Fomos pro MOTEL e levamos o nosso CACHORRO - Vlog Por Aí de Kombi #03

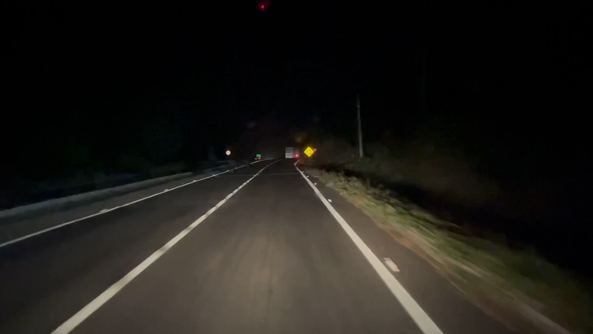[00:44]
Mas, ó, é bem sinalizada, enfim, boa mesmo. Saindo de Crato, só subimos até agora.
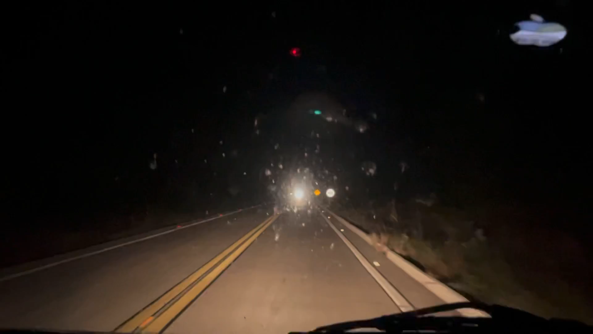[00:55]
A notícia boa é que a Madalena não tá esquentando tanto, eu acho que o problema, no fim,
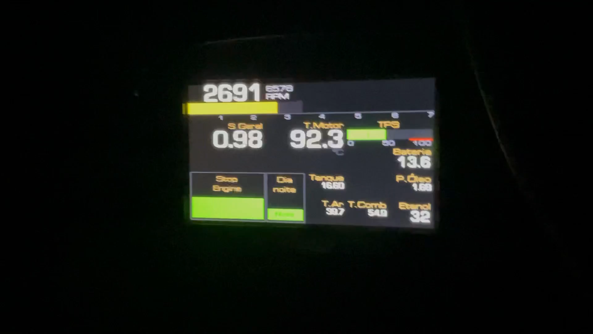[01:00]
é naquela, é naquele buraco de descarga lá que a chuva tava maluca.
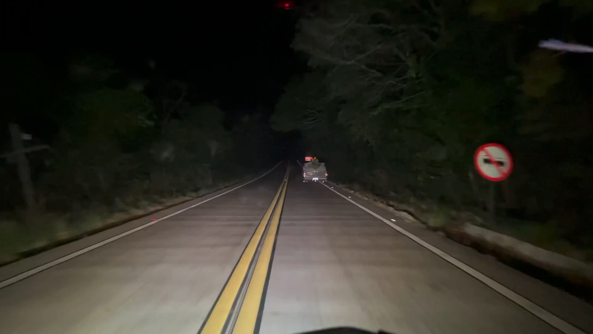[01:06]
Quebrado. O carro quebrado aí, ó, não tem nem acostamento. O notebook aqui no colo, ó, trabalhando, postando coisa lá aqui no YouTube pra vocês. Um dos pontos negativos de se viajar à noite é que a gente perde um pouco da paisagem, né? Mas a gente ganha no lado que é mais fresquinho, que tem menos movimento, né? A gente curte principalmente por causa disso. Estamos chegando em Nova Olinda. Procurar um posto de combustível pra gente abastecer, enfim.
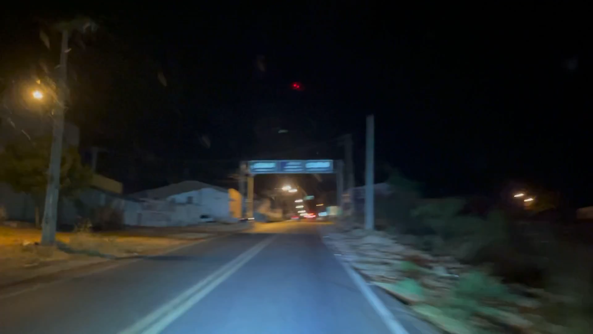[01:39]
Nossa primeira cidade dessa noite de trecho aí, interior de Ceará.
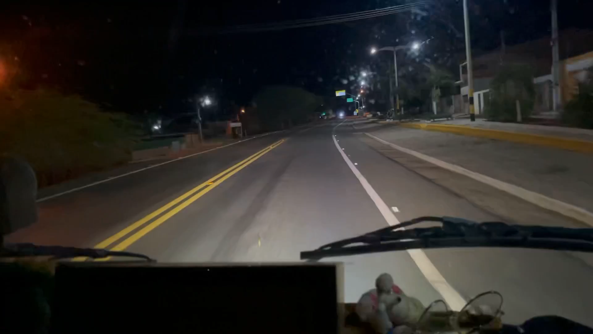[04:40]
Nos últimos 500 quilômetros eu não vi sinalização nenhuma, gente. Gente, nessas estradas que a gente tá rodando... Olha isso aqui, avisa aqui, alguém tá vendo quebra-mola? Tem nada, né? Olha, tem quebra-mola, não tá?
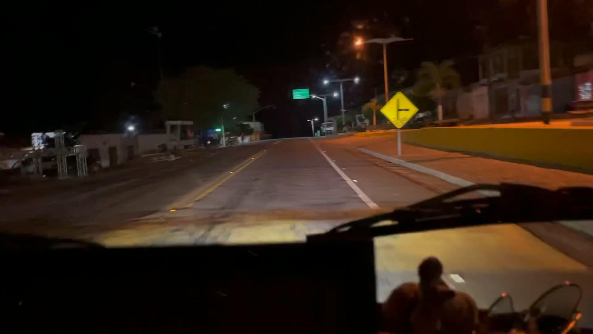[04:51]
Tu viu aquilo aí? Tinha um homem e uma mulher sem capacete, uma criança no colo do cara. Não vi, mas tá registrado no vídeo aqui.
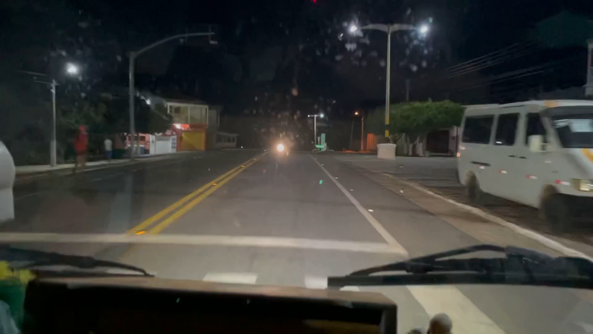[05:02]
Tinha, tava o cara pilotando a moto com a mão e na outra segurando a cressão. Aqui, ó, os quebra-mola, beleza.
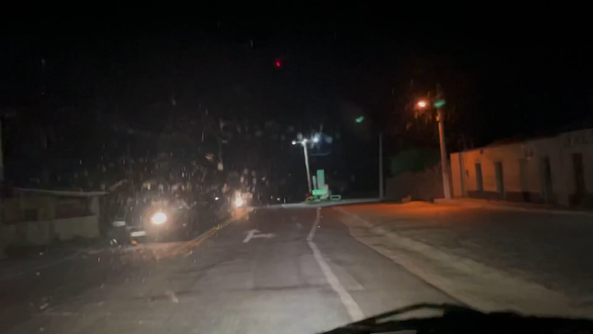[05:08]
Só que aqui tu já tá dentro da cidade, então... Hoje é final de semana, né?
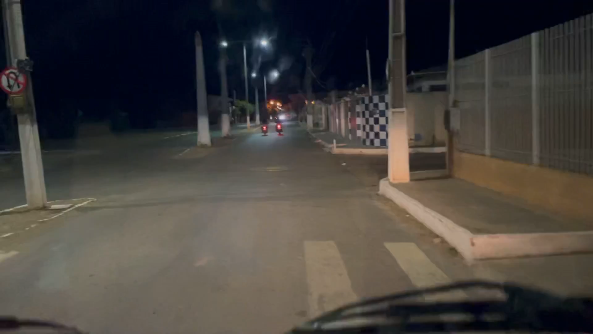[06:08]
Daí nós vamos seguir por essa. Cara, nós vamos seguir por essa aí até o Tocantins. A gente sabe que lado é.
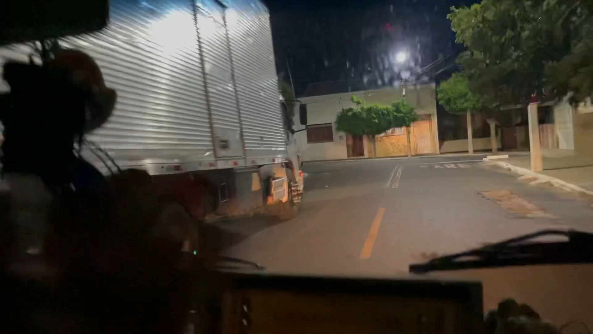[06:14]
O carro DK virado pra cá e o de lá virado pra lá. A gente nunca sabe o que é contramão.
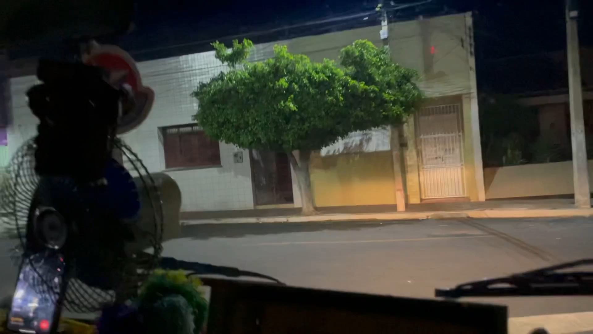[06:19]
Por exemplo, aqui, ó. A polícia tá ali, inclusive. A polícia tá certo. Só que aí, esses outros carros, esse carro tá contramão.
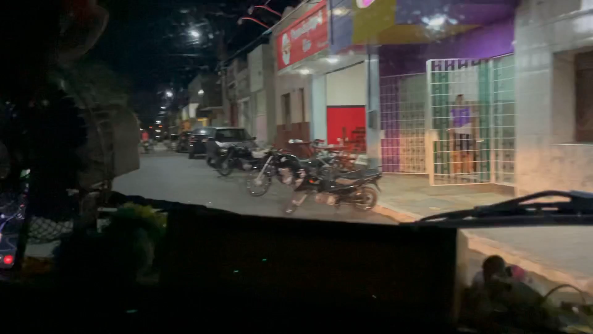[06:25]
Tem uma polícia ali na praça. Aí, olha aí, ó. Não dá pra saber. Vamos virar pra cá, vamos virar pra lá.
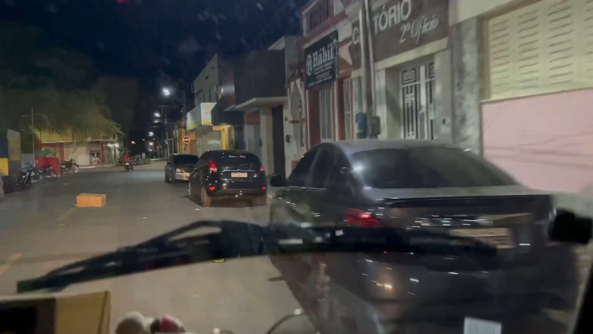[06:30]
Aqui também, ó. Vamos virar pra cá, vamos virar pra lá.